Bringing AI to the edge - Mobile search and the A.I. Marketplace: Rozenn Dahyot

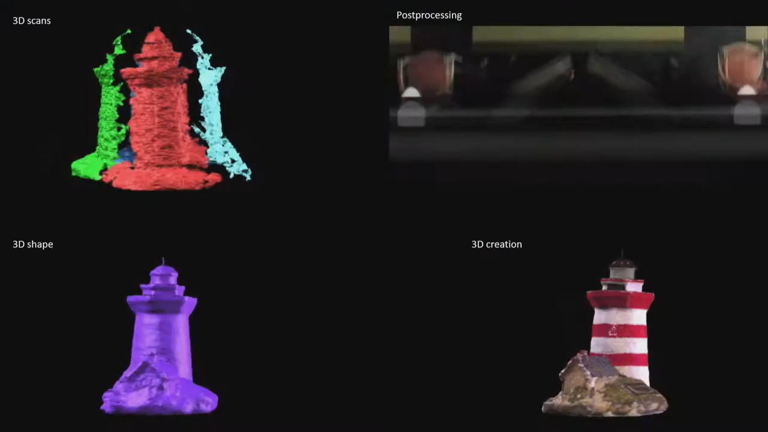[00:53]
Okay, so that's an example of application that I worked on so you may remember the Xbox coming out circa 2010 and associated with it was the Kinect camera which was a very interesting camera because it was very cheap but not only it was recording color images but also depth information.
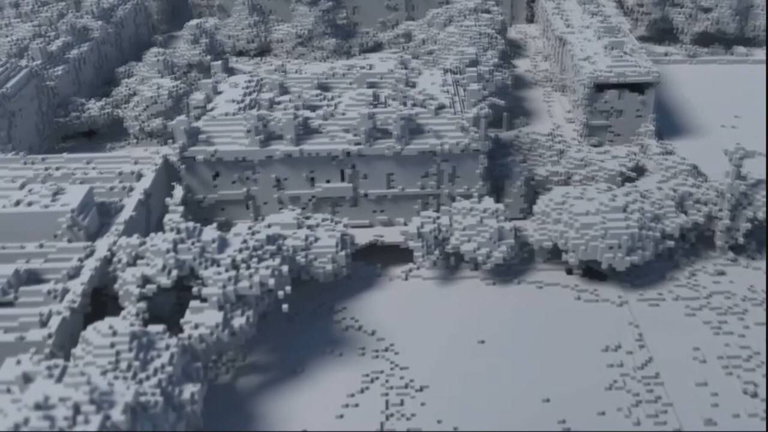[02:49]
You have a voxel representation in 3D here.
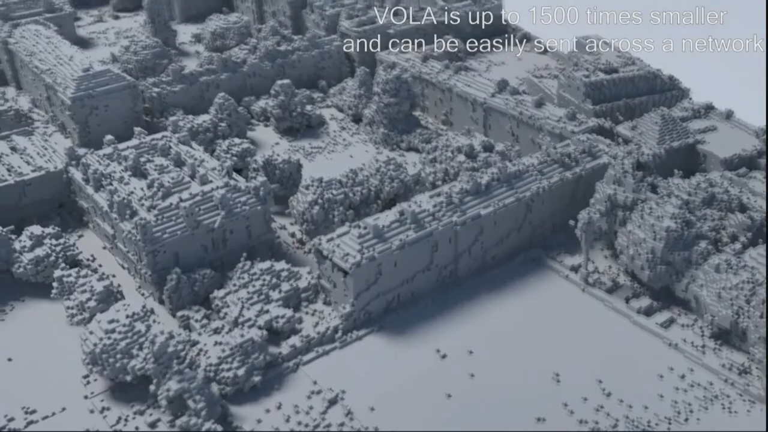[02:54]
So again, why voxel versus a 3D mesh? Voxel is very easy for manipulation with convolutional neural network, for instance.
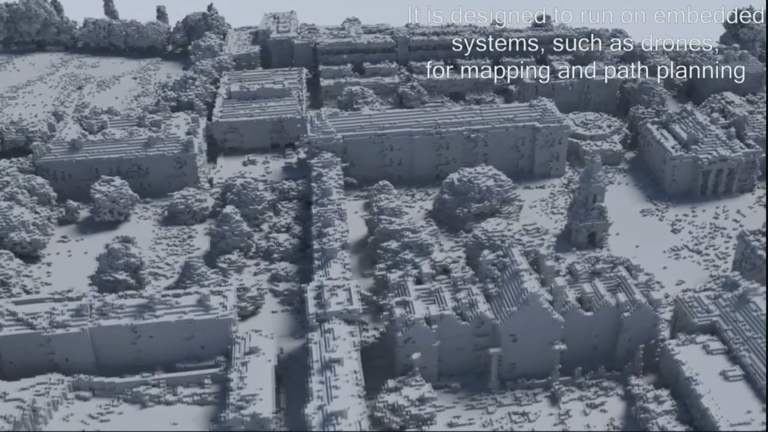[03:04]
Again, for artificial intelligence, being able to segment the buildings and to put label or semantic label onto it. So this links to one of my main topics recently,